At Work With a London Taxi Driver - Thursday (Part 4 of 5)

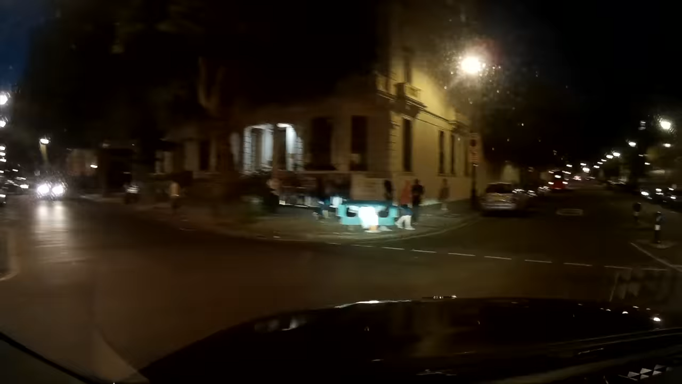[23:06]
me that the royal albert hall is about to pop so i head in that direction get ourselves on the queen's gate and i'm lucky to pick up
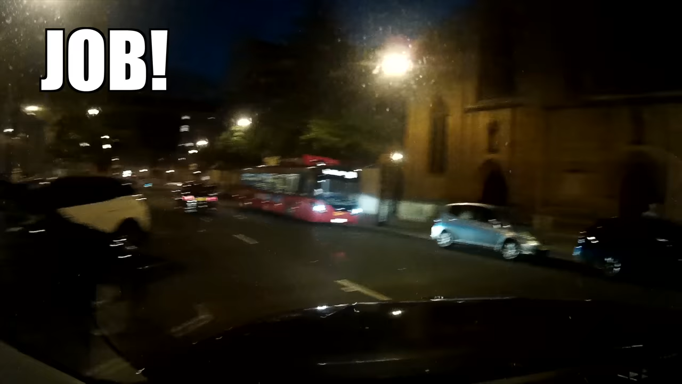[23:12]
on prince consort road this job is going to king's
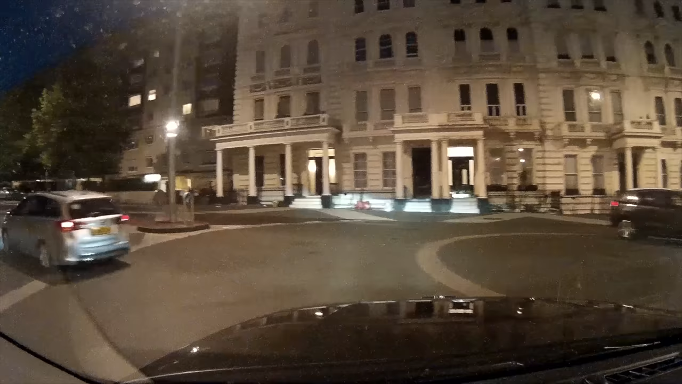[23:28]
be suicide so i'm thinking i'm going to circumnavigate the west end we're pretty much
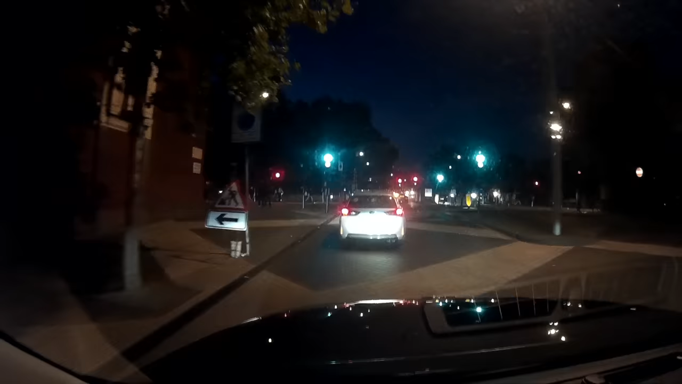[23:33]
pointing into hyde park a quick check on traffic conditions tells me that hyde park isn't that bad going northbound so i go north get ourselves through the park pull ourselves out on the bayswater road and then i want to get ourselves on the sussex gardens why because that will set us up for old marlebone road and we're up high into marlebone road we're safe we can get into that bus lane real way from the chaos of the west end this route isn't going to look pretty on a
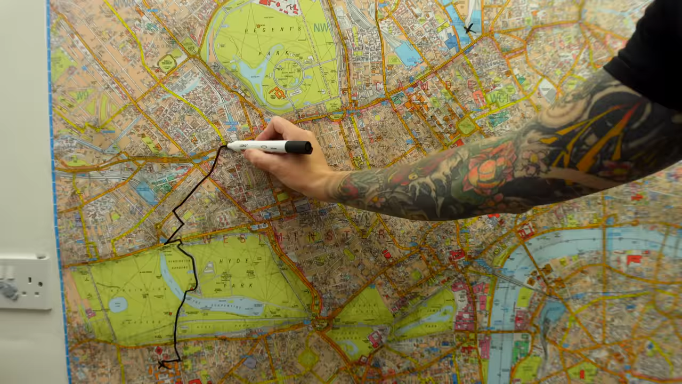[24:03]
map but it just shows you that in the cab there is never one ideal route that you always pick it's always varied depending on the time of day the type of passengers you've
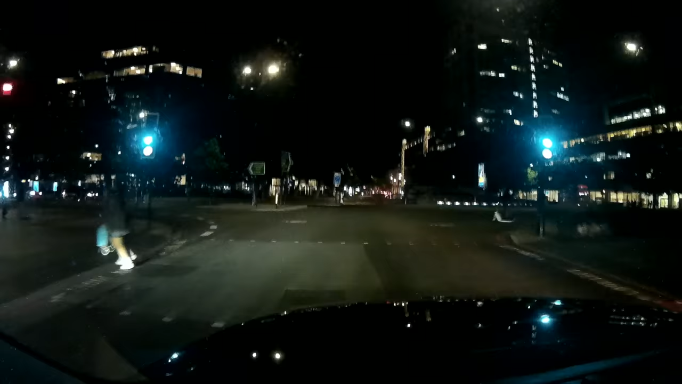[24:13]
got and of course where you
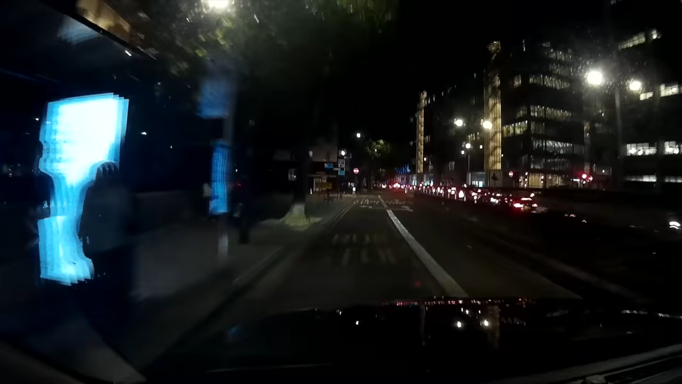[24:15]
may start from euston overpass euston road
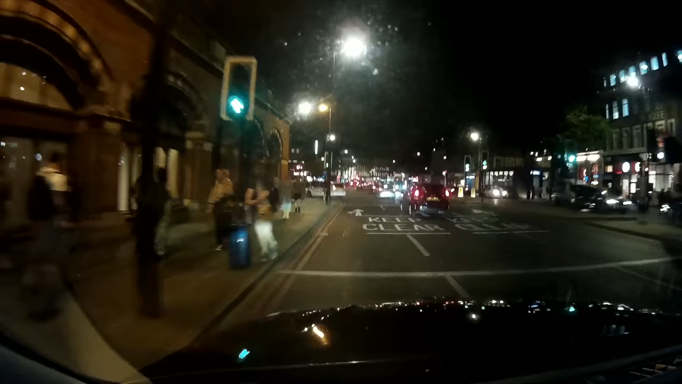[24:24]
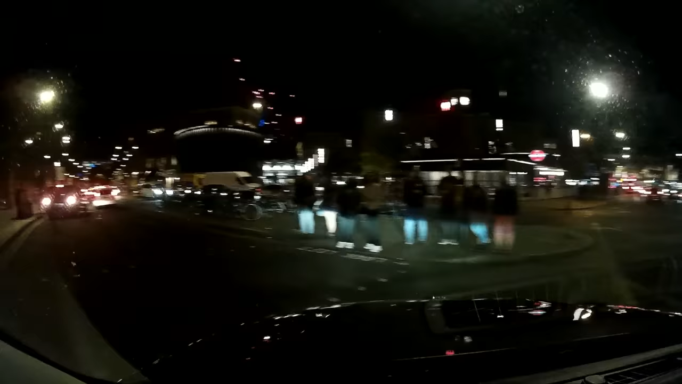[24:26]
left into pancras road and then yeah we can set down king's cross there as
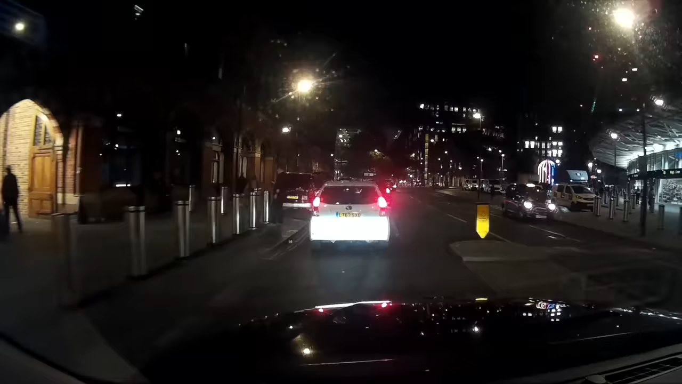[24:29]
i'm setting king's cross it's that most wondrous time of the evening when you realize there is no
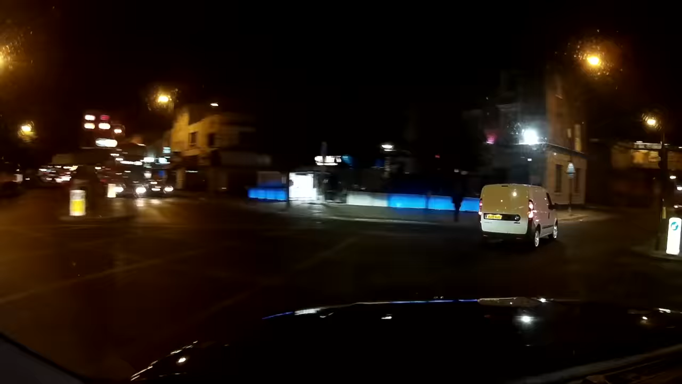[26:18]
right butcher row left
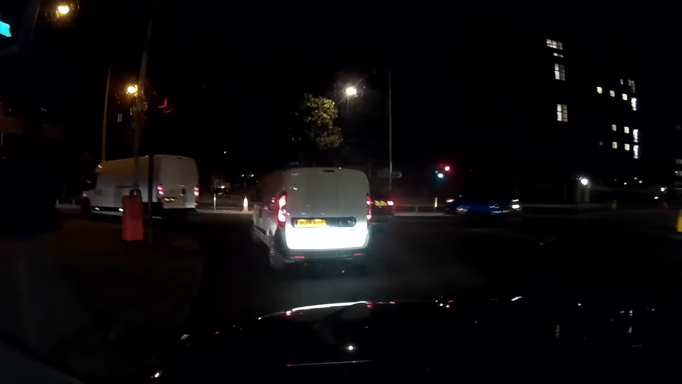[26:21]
into the lighthouse link tunnel exit off for the isle of dogs
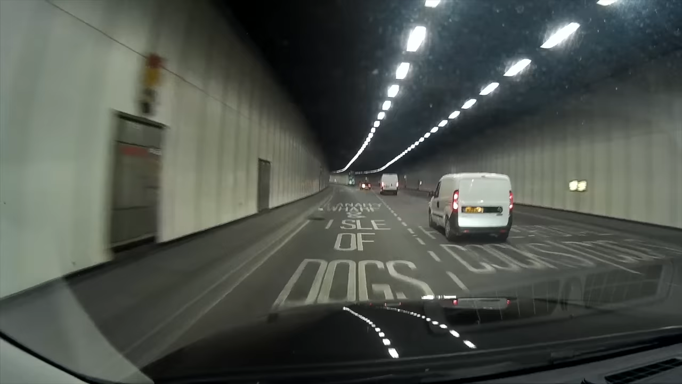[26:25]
do a right into west ferry road and we're going to go underneath the west ferry road roundabouts and use underneath so we don't have to go through the security checkpoint at the top that's
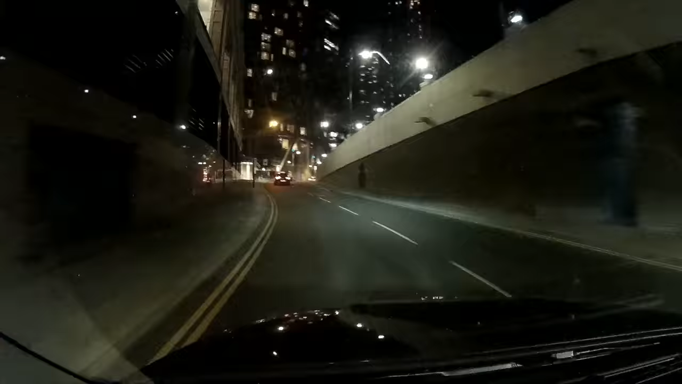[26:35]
the
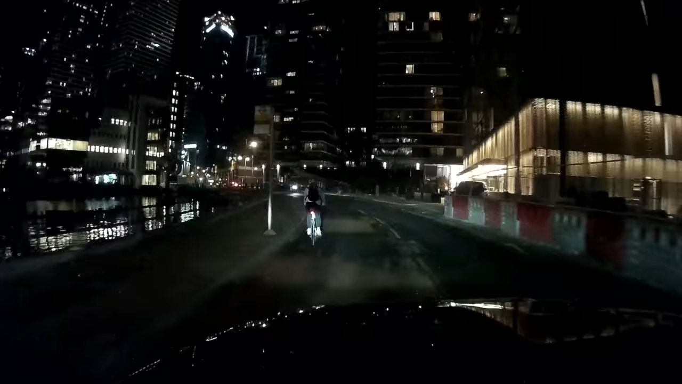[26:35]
next roundabout exit off by marsh wall right into mass makers road left lightman's road and then right
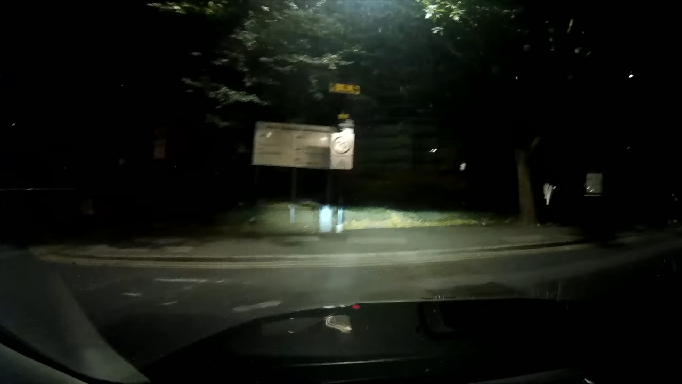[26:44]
into mill harbour after dropping him i decide to have
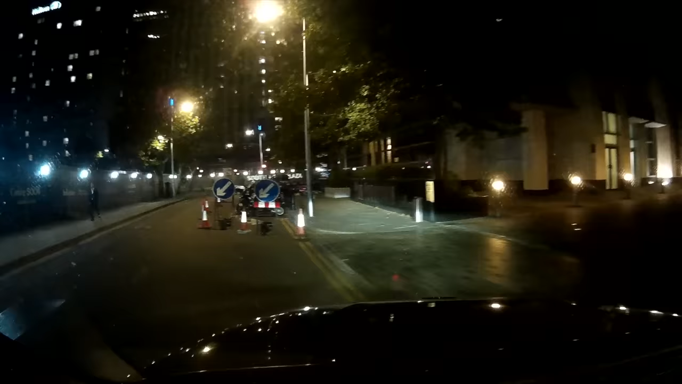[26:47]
a quick scout in the back of the cab just make sure it smells okay in case i pick up another passenger mill harbour bollocks this is effectively canary wharf so canary wharfs all that fun stuff up there
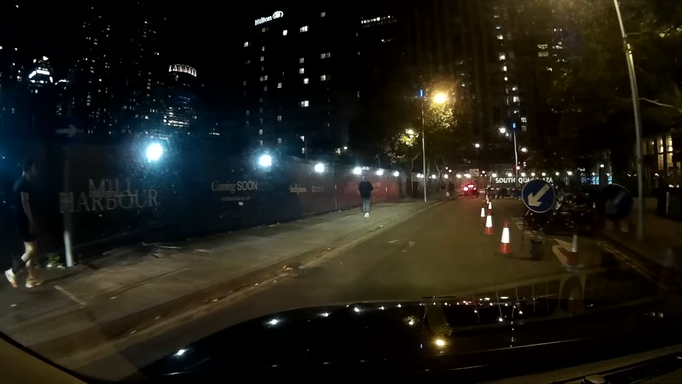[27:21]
along the way what always surprises me is leaving canary wharf and then going back into town it's not actually that long of a drive before you're picking up again in this case just nine minutes
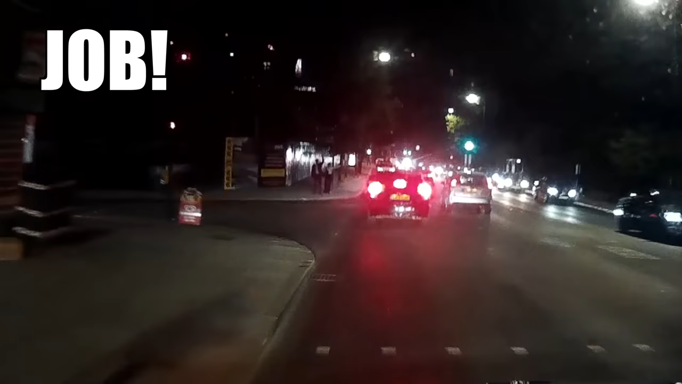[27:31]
until i'm picking up on the highway these people want to go to western street